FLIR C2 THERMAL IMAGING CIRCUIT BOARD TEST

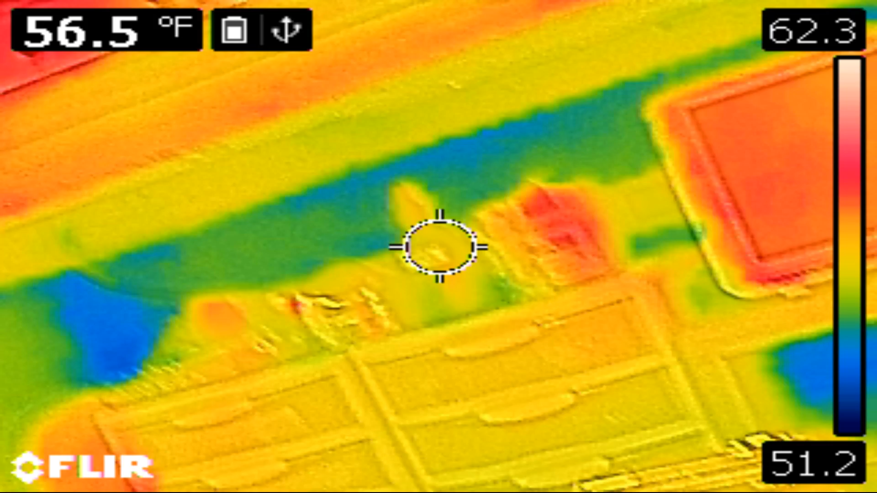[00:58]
On screen: spot 56.5°F
this is pretty cool right now I have
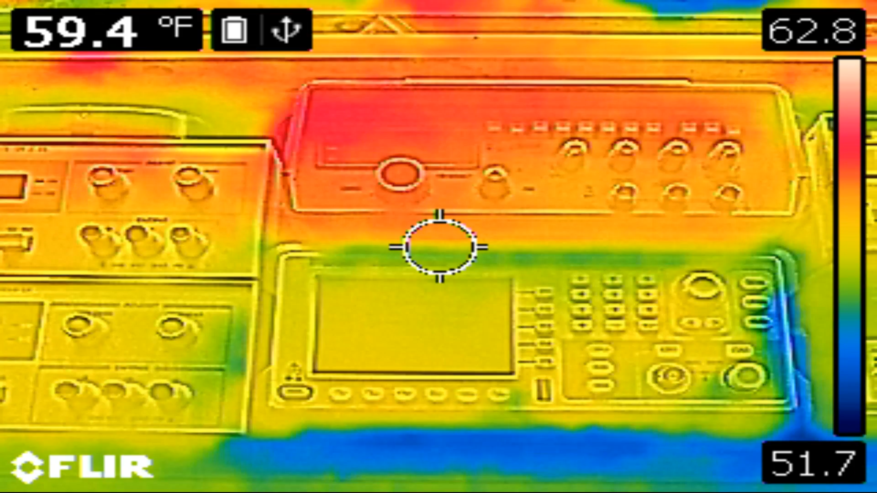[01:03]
On screen: spot 59.4°F
MSX on right now which is a video overlay of
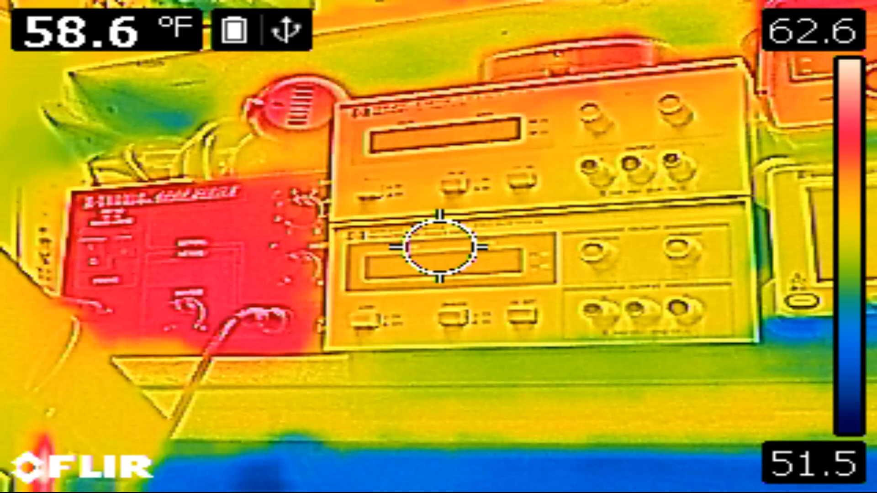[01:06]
On screen: spot 58.6°F
the thermal image if I turn MSX off
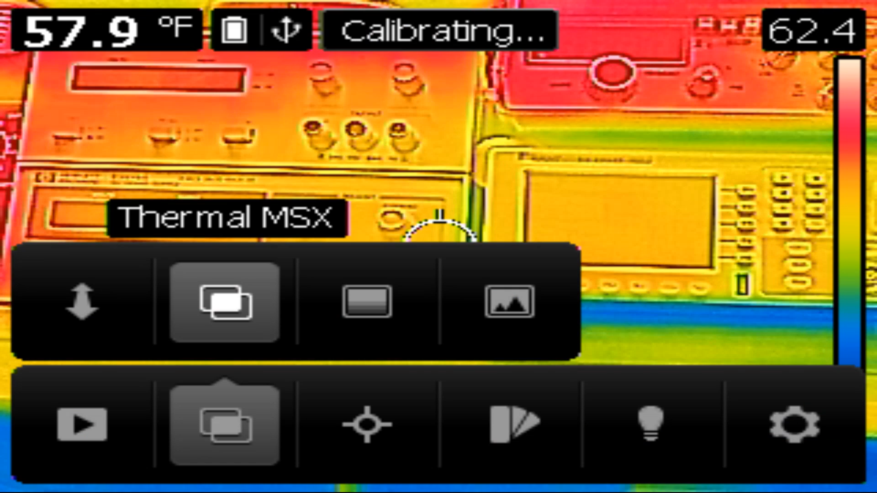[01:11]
On screen: spot 57.9°F
we'll just give you the thermal which would be a little bit better probably for our purpose because MSX
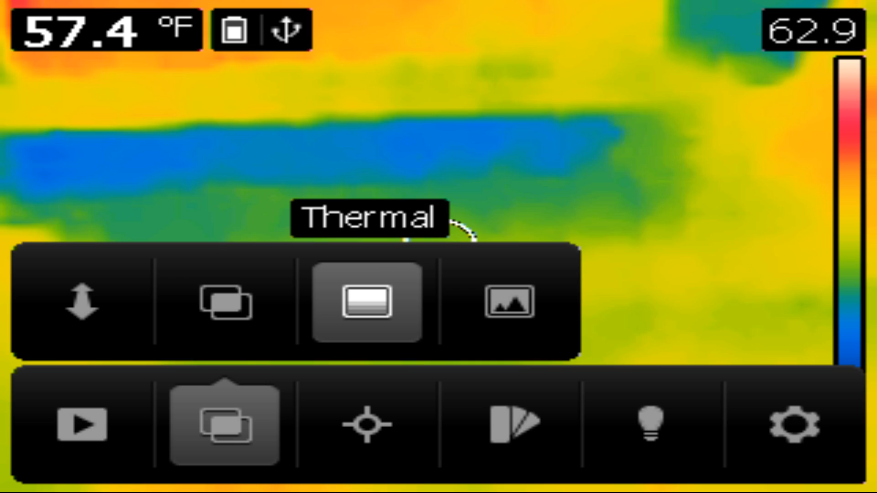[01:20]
is okay but once you get close to an image it starts
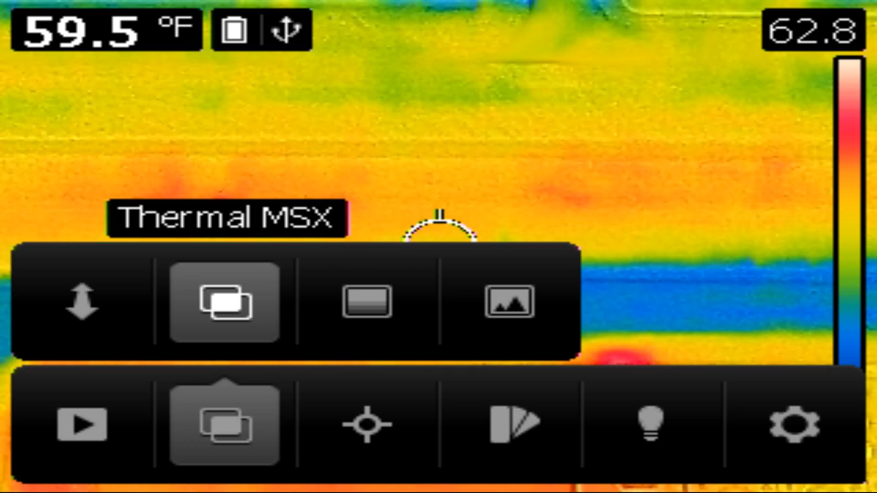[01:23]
On screen: spot 59.5°F
to separate from the thermal image you'll notice like the LED is not right where the thermal
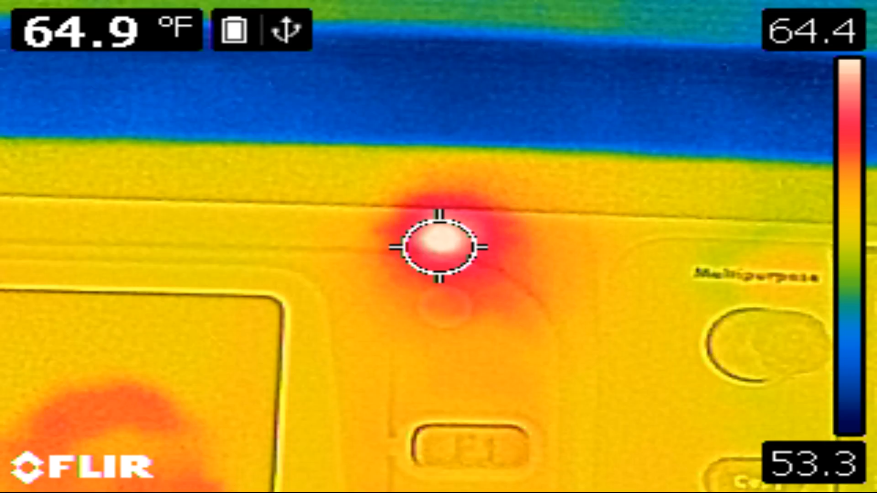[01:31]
On screen: spot 64.9°F
images and that's the problem with you know the MSX
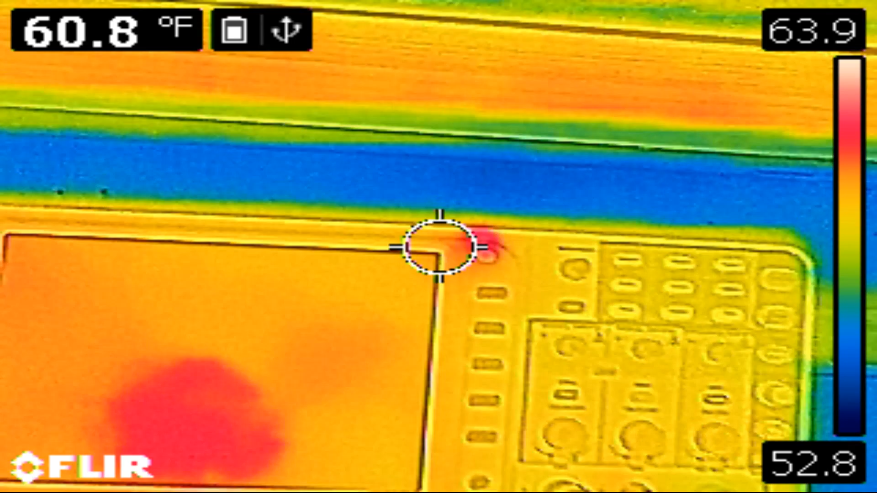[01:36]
On screen: spot 60.8°F
is you know your
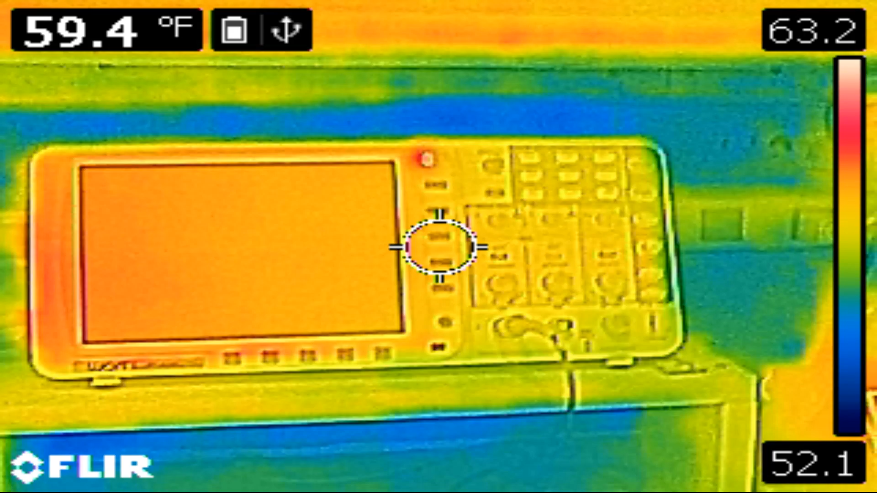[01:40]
On screen: spot 59.4°F
distance and if you're looking to look at a part or a very small semiconductor
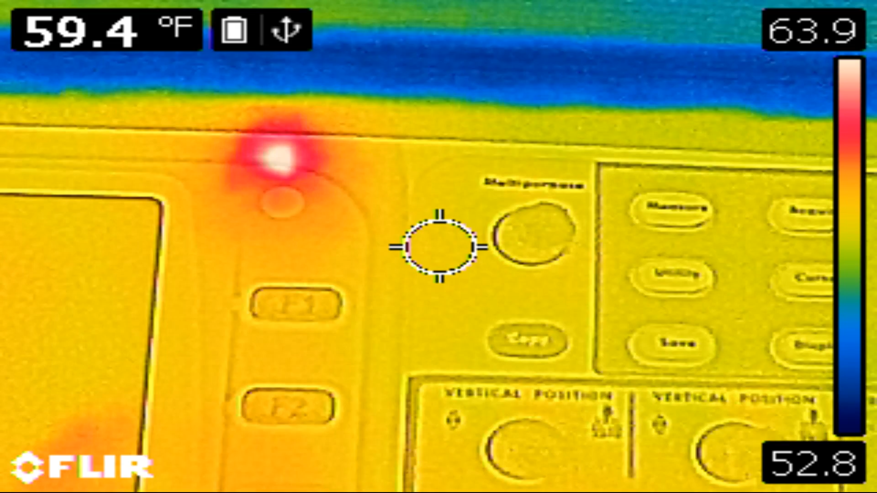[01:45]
On screen: spot 59.4°F
that's going to throw you off so we're
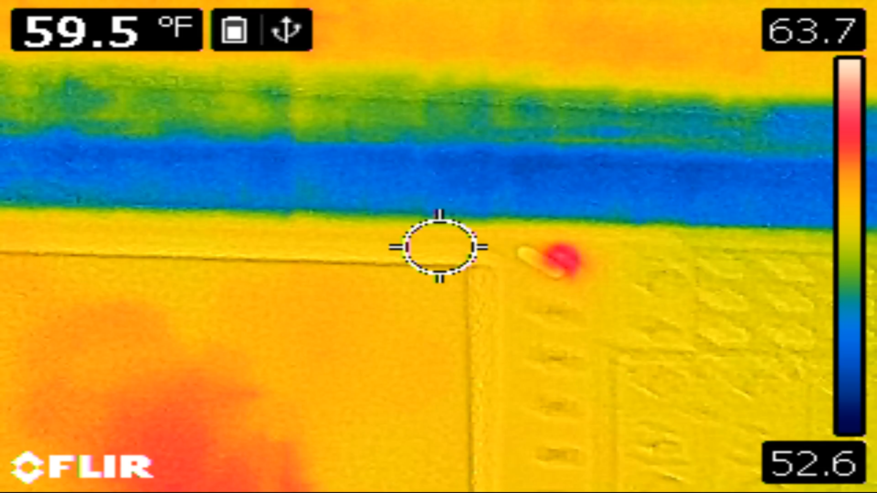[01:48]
On screen: spot 59.5°F
going to shut that off we'll actually look before I shut it off I'm going to look at the circuit board here and you
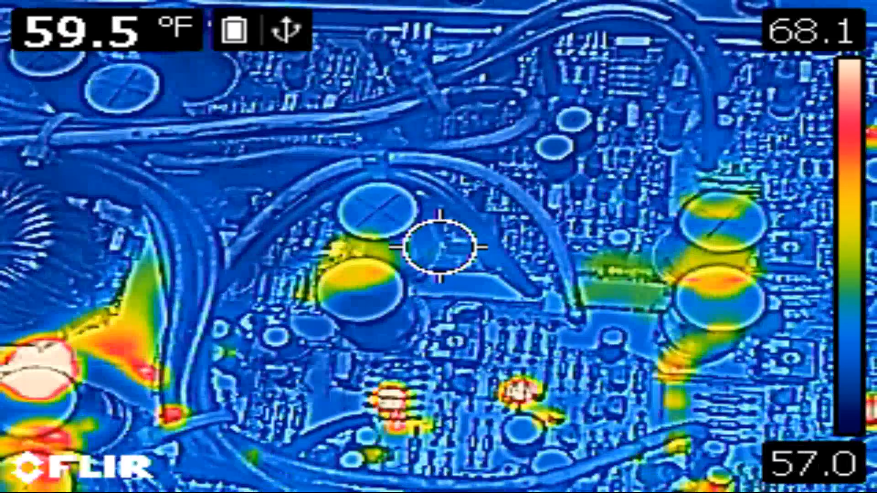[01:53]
On screen: spot 59.5°F
can kind of see what I'm saying that the amplifier is not on right now what you're seeing is actually reflections anything that is shiny or steel is
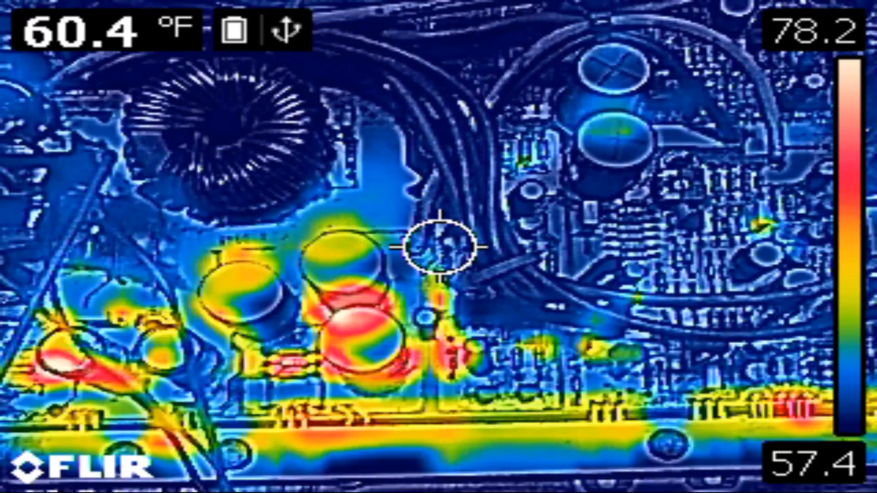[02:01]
On screen: spot 60.4°F
going to reflect back at the camera and it's going to give you a little bit of a false positive so you can cover it up with either
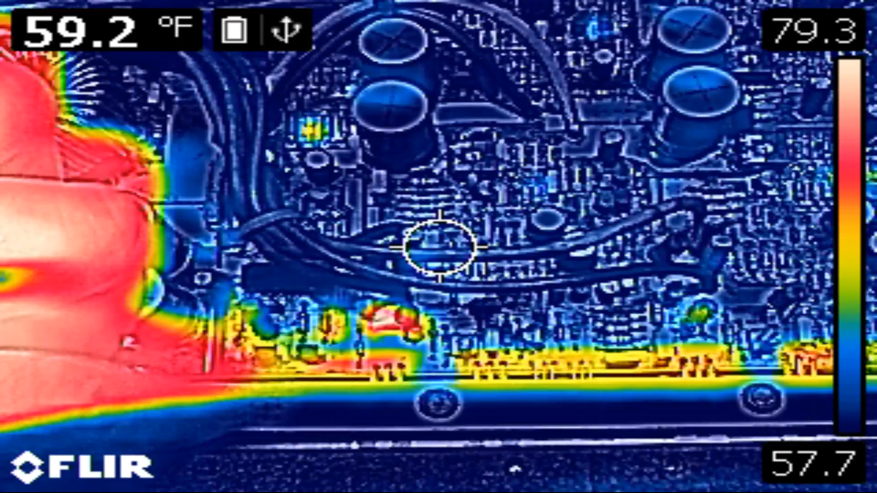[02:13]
On screen: spot 59.2°F
paint or tape or something like that but I'm not concerned about that right now
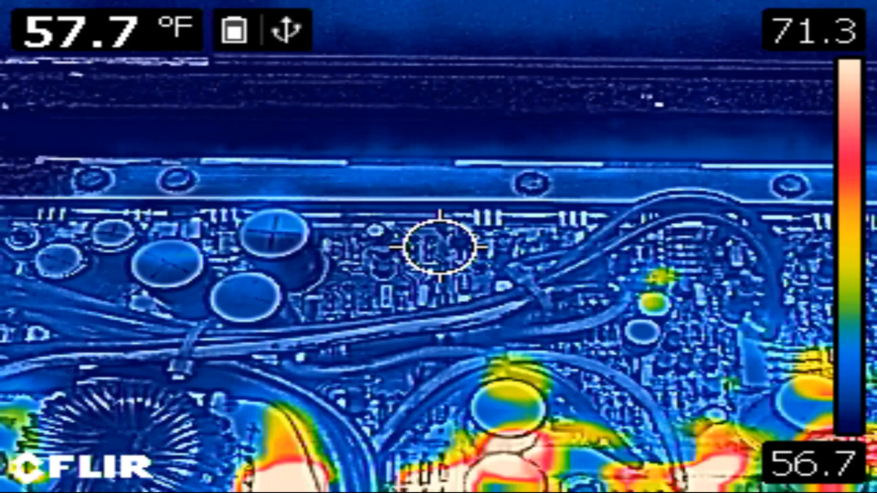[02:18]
On screen: spot 57.7°F
what I want to see is how
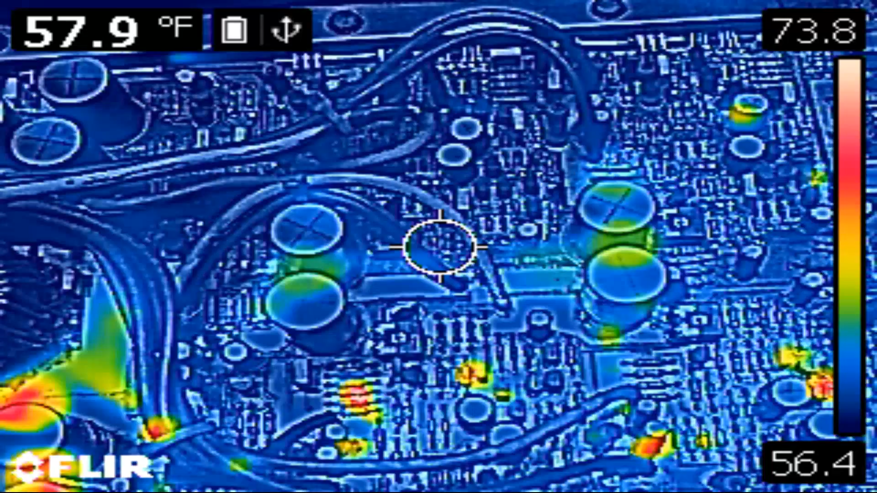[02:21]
On screen: spot 57.9°F
this thing actually works while imaging a board while it's powered up right now we're just kind of taking
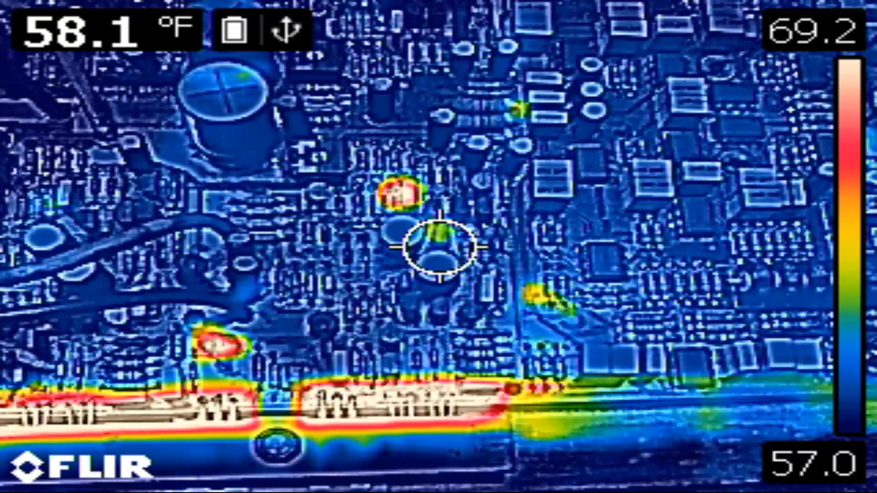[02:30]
On screen: spot 58.1°F
a survey of it what it looks like before it's powered up and it looks like right now I'm getting a little bit of reflection off of this heat sink
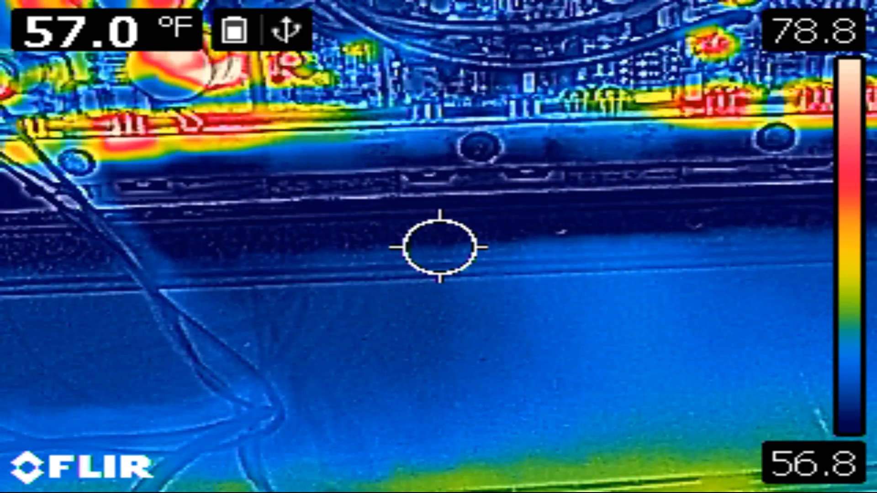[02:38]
On screen: spot 57.0°F
so you know what to expect there